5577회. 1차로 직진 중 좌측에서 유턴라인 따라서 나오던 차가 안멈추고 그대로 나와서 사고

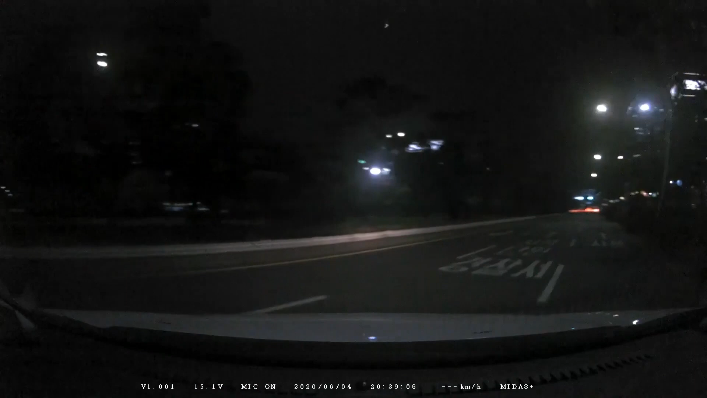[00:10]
자, 1차로로 쭉 갑니다. 유턴이 금지되어 있고요. 직자만 가능합니다. 쭉 가는데 차 한 대가 미친듯이 달려오면서... 뭐야, 저거는? 다시 한 번. 자, 여기는 나는 유턴이 안 돼요. 나는 신호에 따라 직진합니다. 직진하는데 상대차가 여기서 보입니다. 이 차는 뭐하는 차일까요?
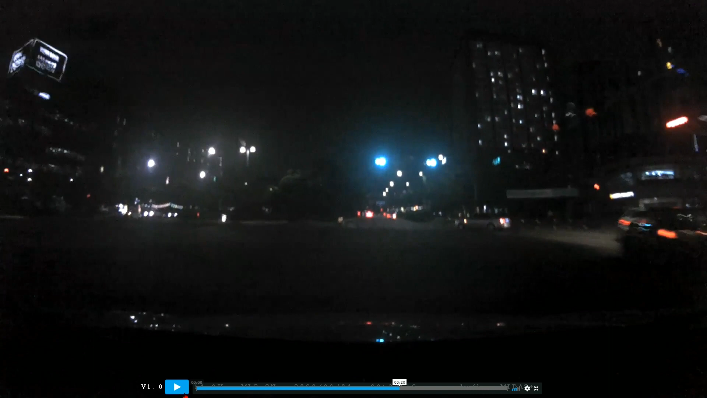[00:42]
저 차가 멈출 줄 알았는데 그런데... 오... 지나가는 블박차를 와서 때렸습니다. 저 차는 뭐하는 차일까요? 유턴하는 차예요.